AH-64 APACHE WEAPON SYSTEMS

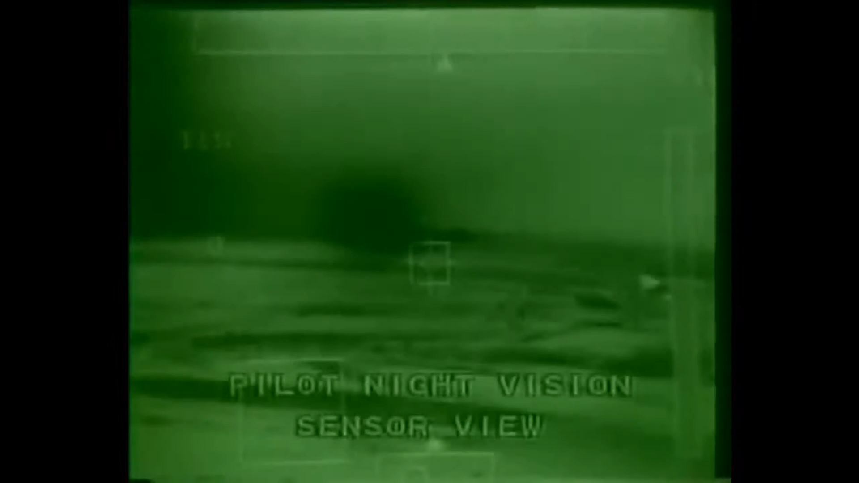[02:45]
Information is fed to a cockpit display or onto the monocle of the helmet sight,
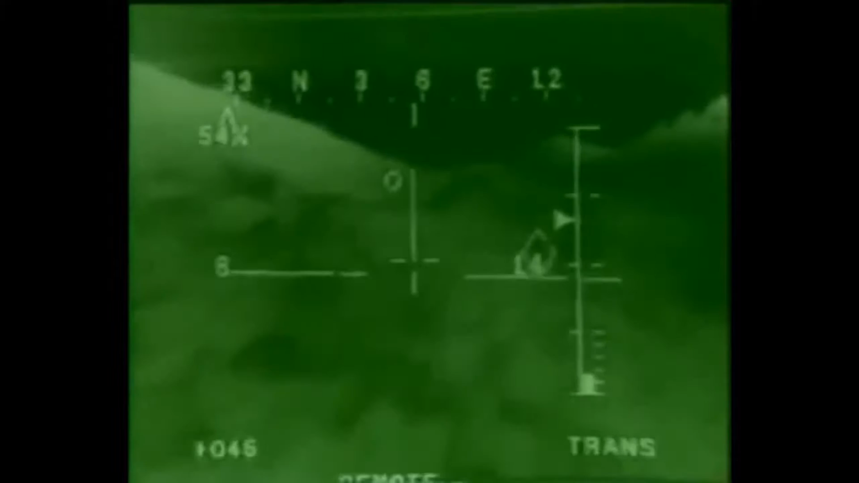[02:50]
allowing the weapon operator to acquire and track either manually or automatically any selected target.